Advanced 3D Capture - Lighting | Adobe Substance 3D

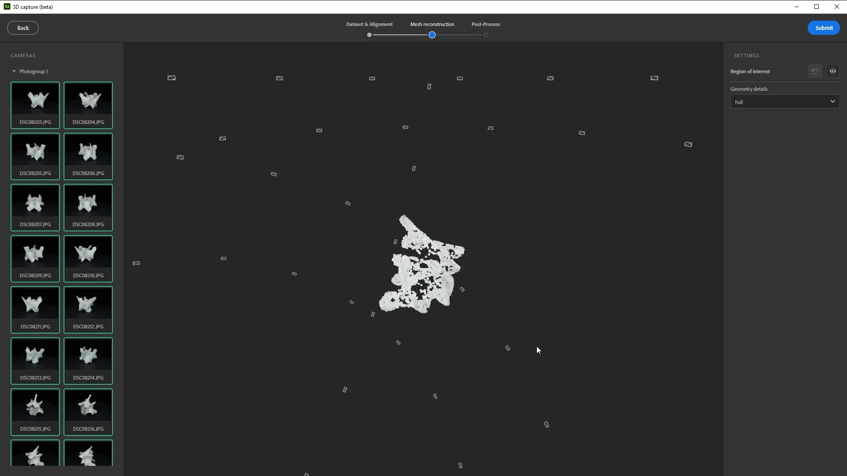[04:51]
The automatic photogrammetry system will have an easier time aligning photos, and your textures will come out more even and uniform, like a true PBR base color texture.